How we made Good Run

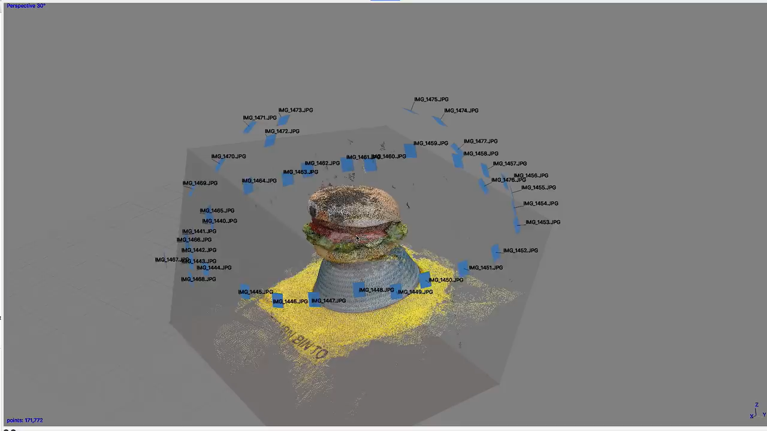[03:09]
where you get a sort of 360 collection of pictures of an object to use to create a 3D model.